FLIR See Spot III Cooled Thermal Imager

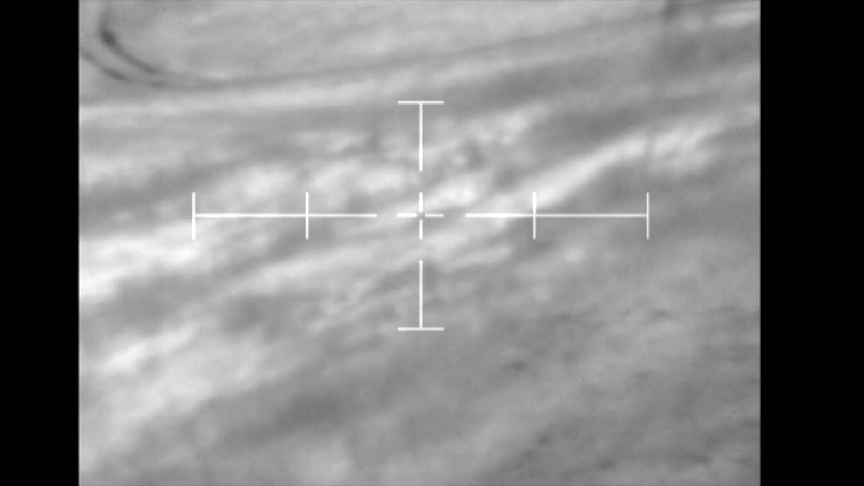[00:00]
Where are you, shed? Oh, look how close we are to that. Boom! Shed! Also, this is native.
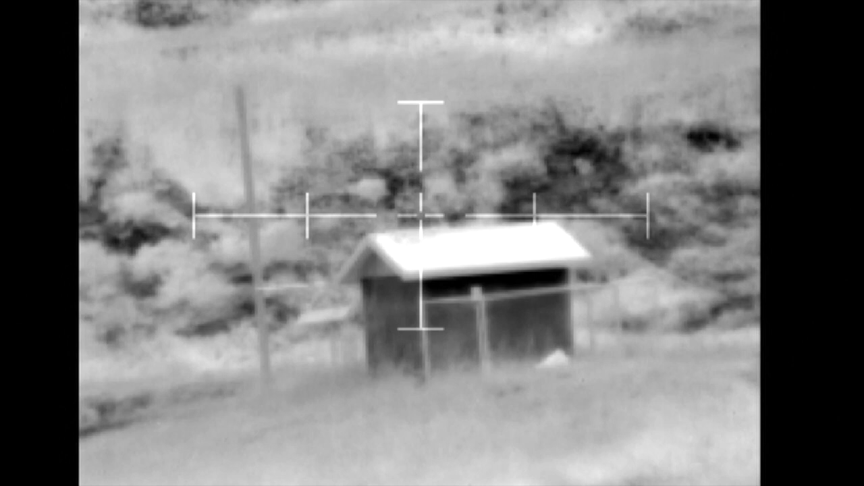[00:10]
There's no, like, variable magnification on the C-spot. This is just what I get out of the C-spot. There is nothing else. Well, holy shit. That's 530 yards away. With cooled thermal, FLIR spot 3. I'm boosting this performance with a FLIR Recon magnifier. I don't know if it's a 2x. I think it's 2x.
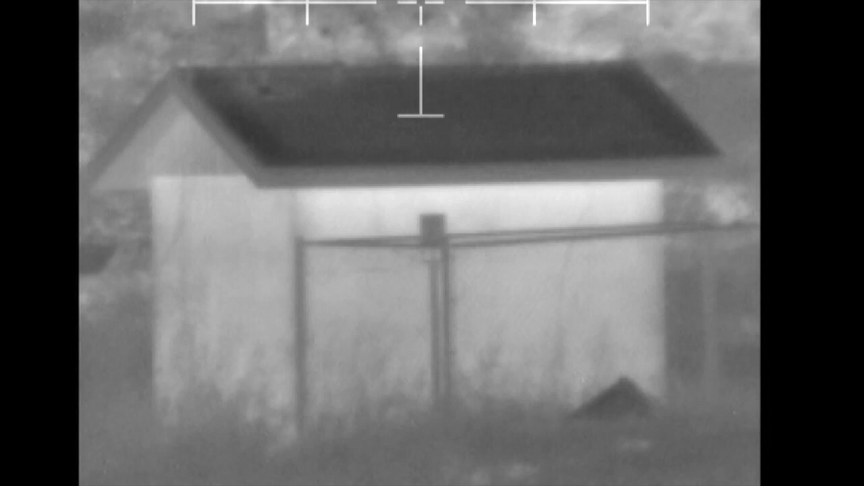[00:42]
Try and change focus, adjust focus just a little bit, but still really good.
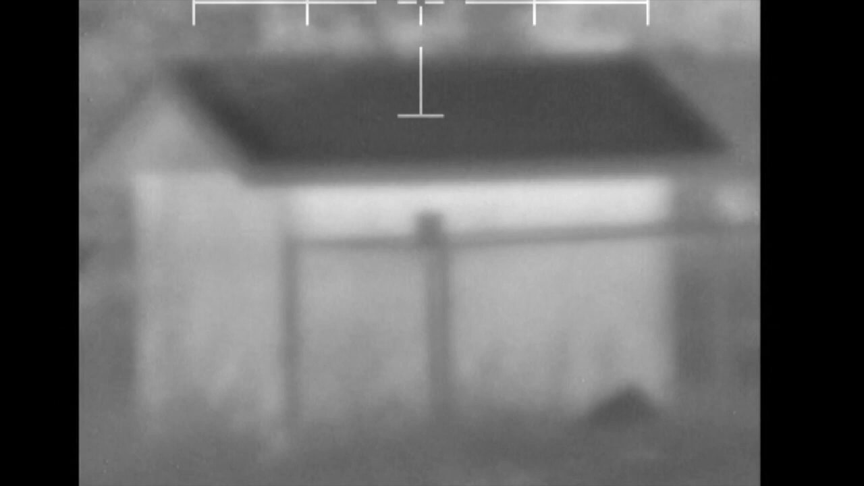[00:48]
Holy crap, that's amazing.
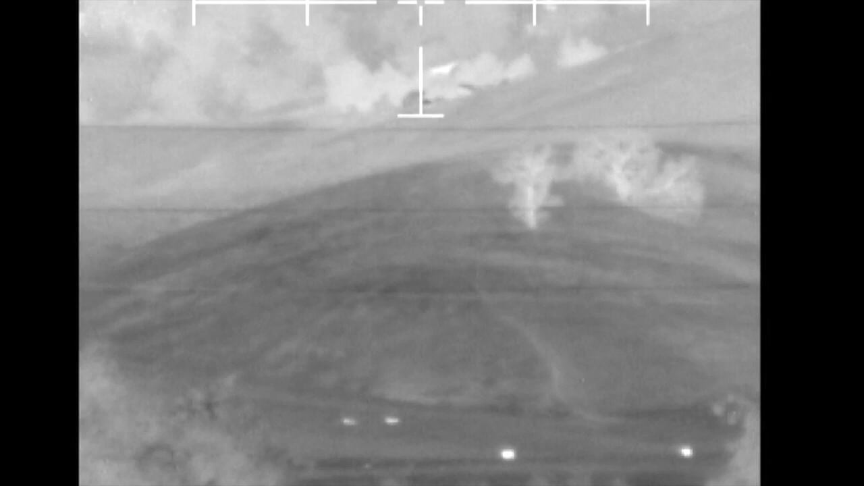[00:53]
Oh shit, I think those are animals.
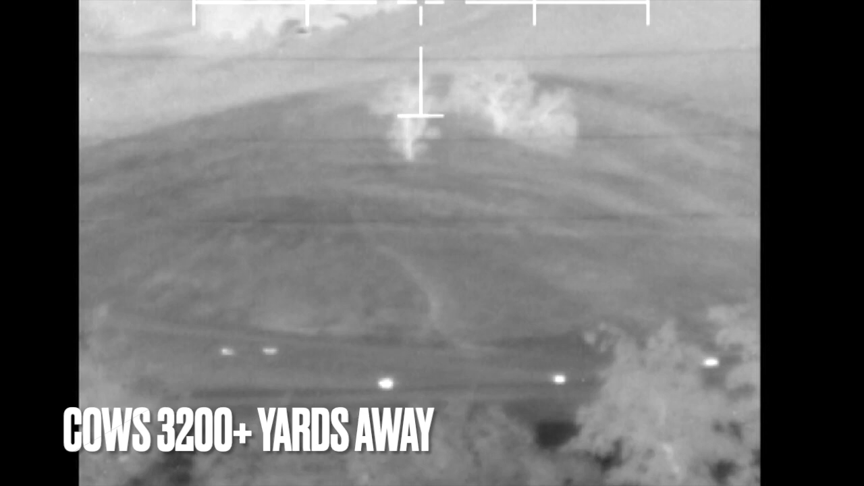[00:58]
Those might be cows.
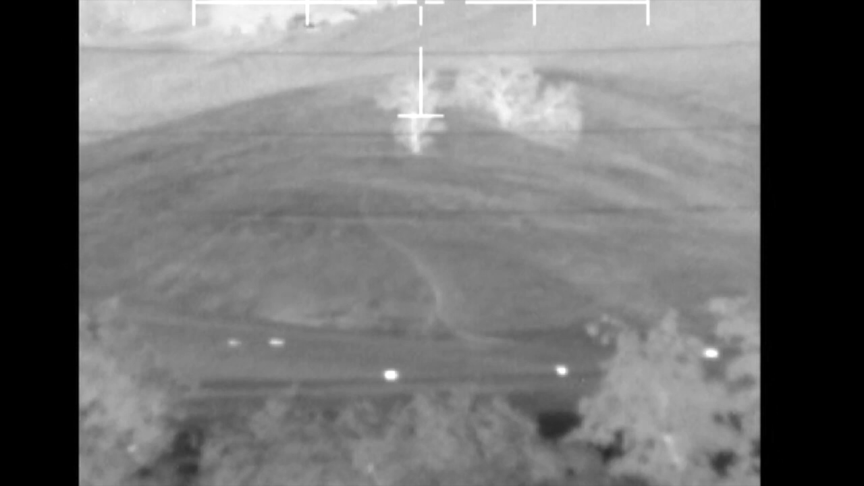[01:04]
But fuck me, they're far away.
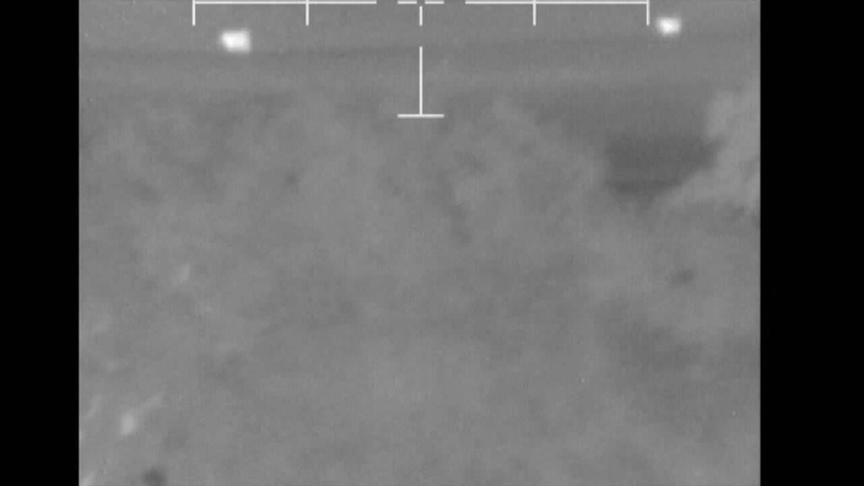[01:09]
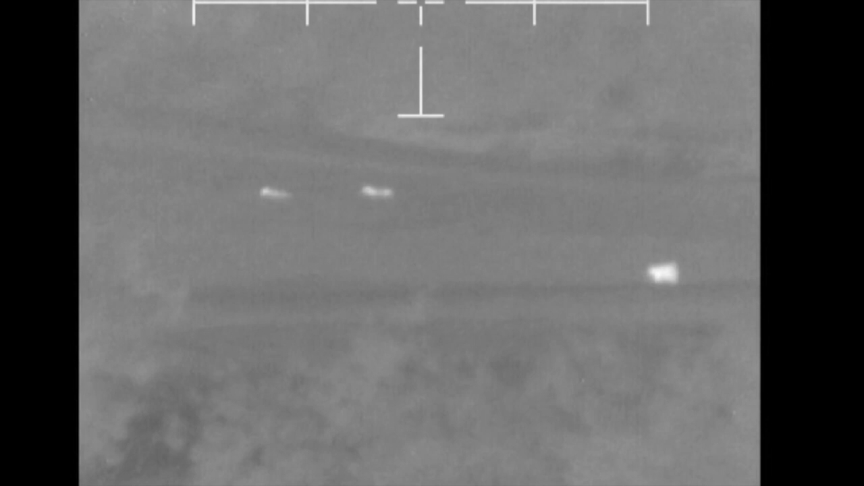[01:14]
There's an owl here.
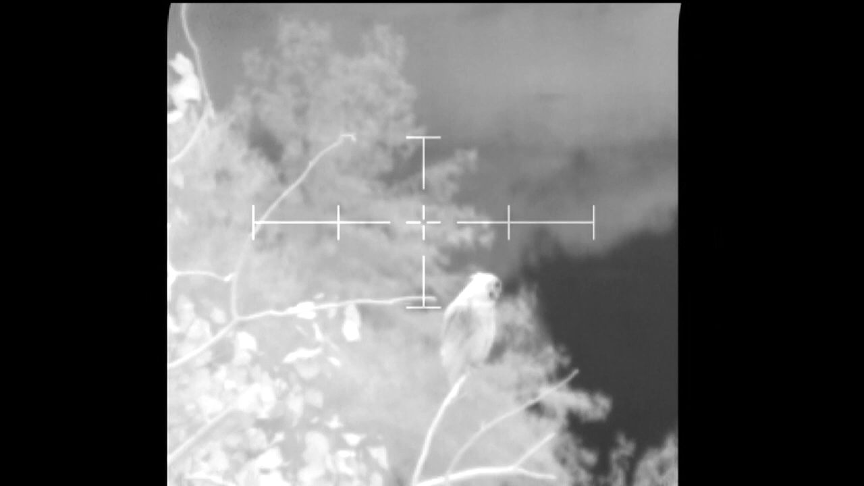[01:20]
Oh, fucking reticle moved. God damn it. 72 yards away. Check that out.
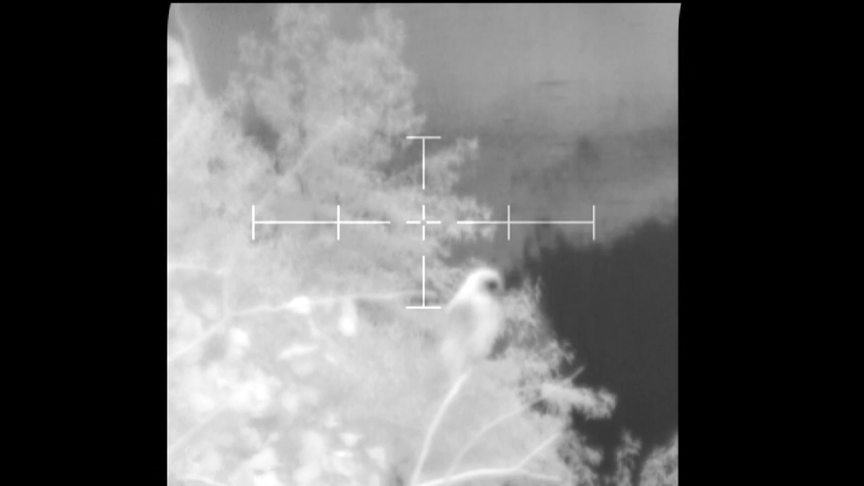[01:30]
Switch polarities. Oof.
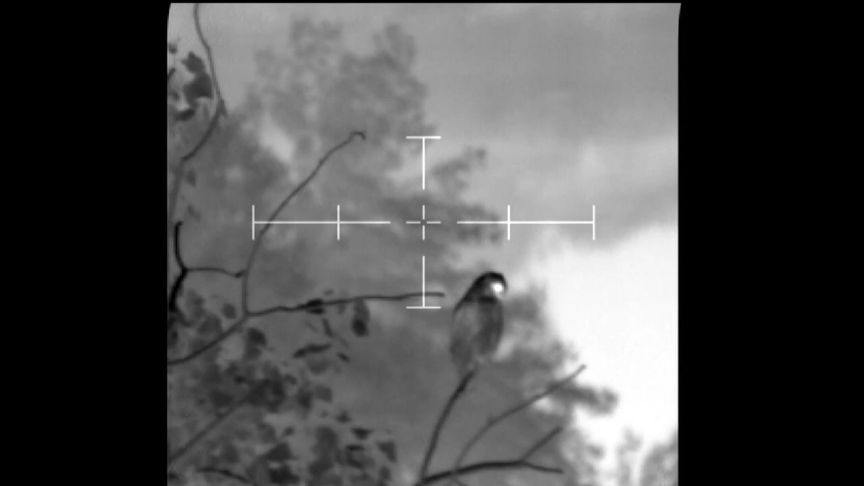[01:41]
Oof. He's staring right out of me. It's like, I know what you're gonna do, human.
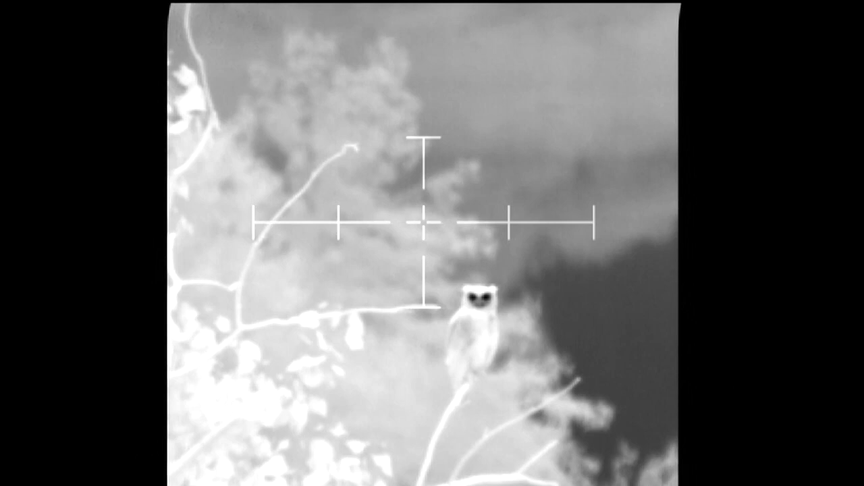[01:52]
Stare into my soul, why don't you? Get something up a little bit. Dude, that's creepy.
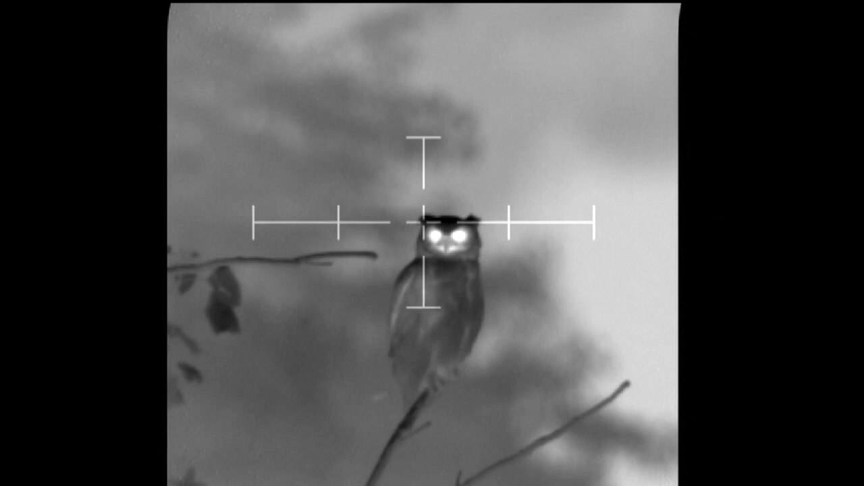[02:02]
Creepy. Yeah. Stare at me with those bright eyeballs. Ooh. Creepy.